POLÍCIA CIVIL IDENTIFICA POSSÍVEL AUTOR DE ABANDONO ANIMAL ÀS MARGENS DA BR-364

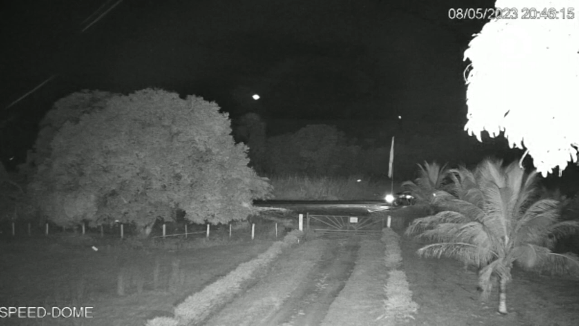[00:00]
Nas imagens é possível ver o momento em que os animais foram abandonados no dia 8 de maio de 2023. Era por volta de 8h47 da noite, horário de Brasília. O veículo para, abre a porta, deixa os animais, faz a manobra e volta sentido autogaxas.